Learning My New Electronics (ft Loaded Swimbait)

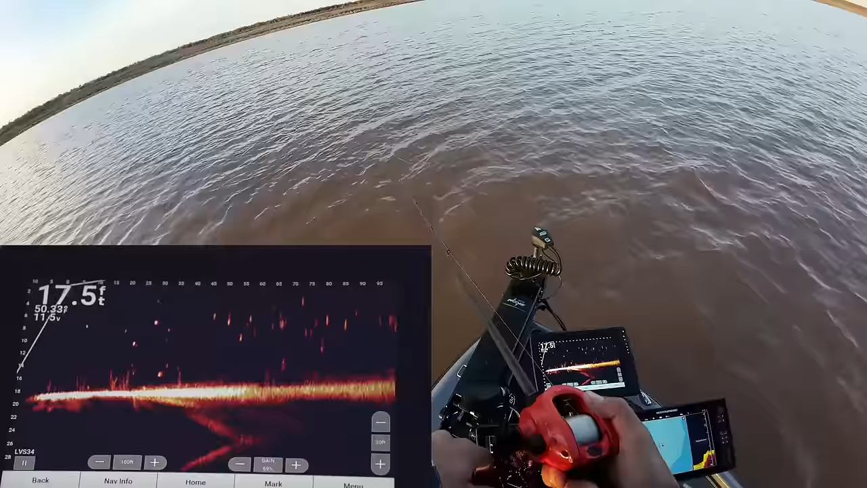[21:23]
On screen: depth 17.5 ft
that one right there just nudged it or i nudged her with either one i felt it two of them right there they don't look that they don't look as big
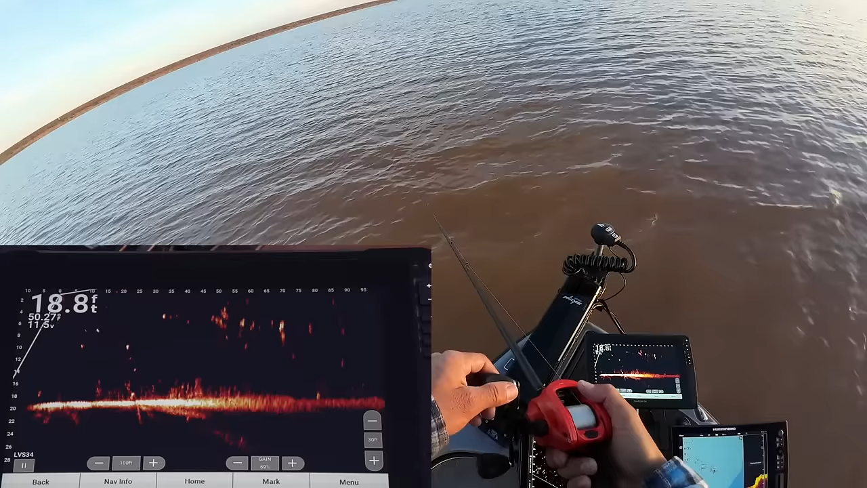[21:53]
On screen: depth 18.8 ft
two of them right there oh my gosh gosh how do you not bite that right there dude
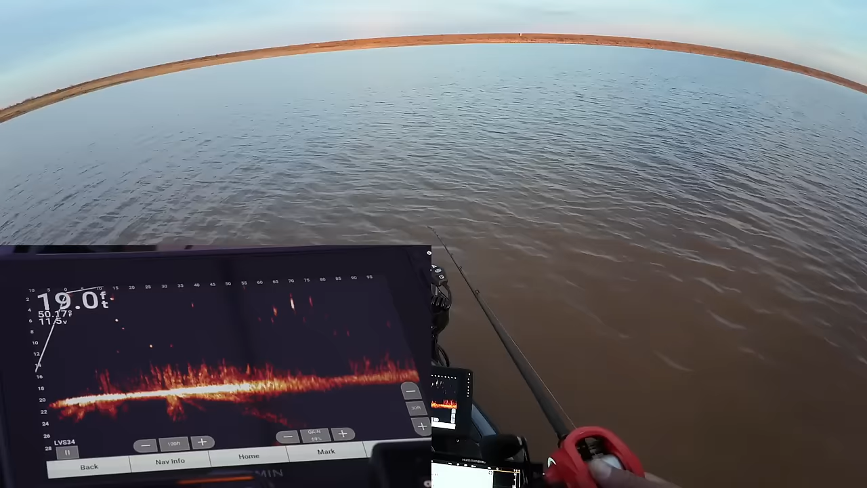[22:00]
On screen: depth 19.0 ft
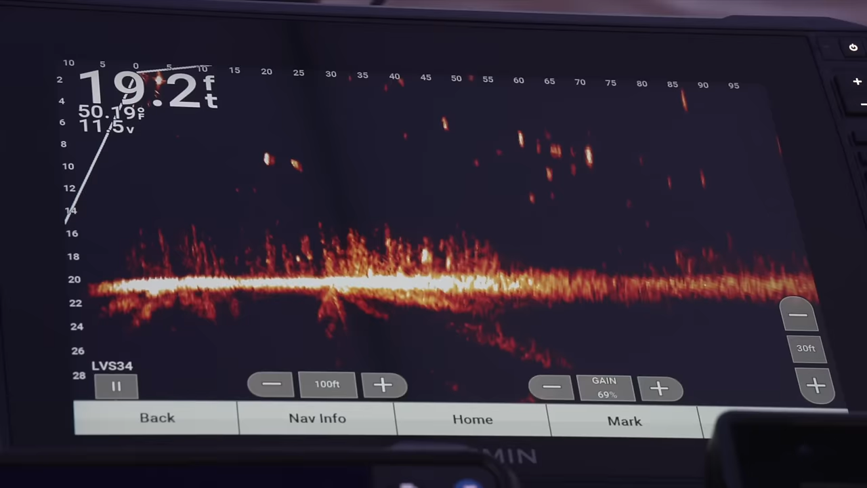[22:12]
On screen: depth 19.2 ft, water 50.19°F
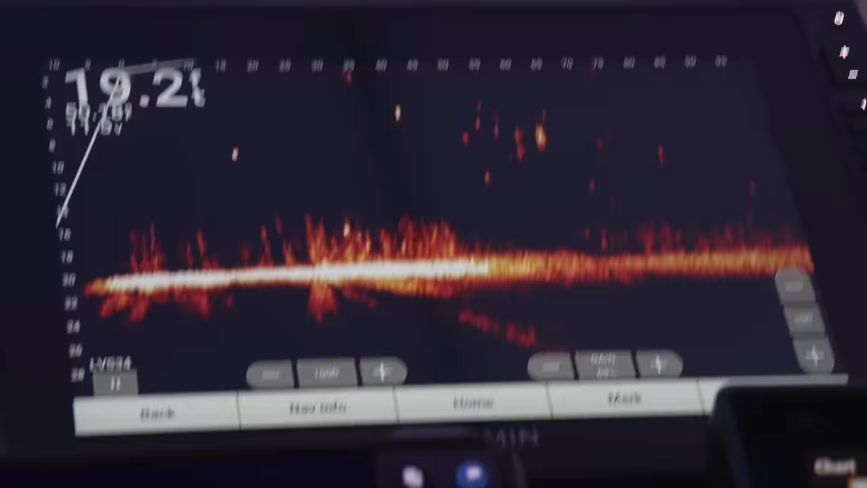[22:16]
i went over its back dude i saw it move out of there that is a giant one right there oh my gosh oh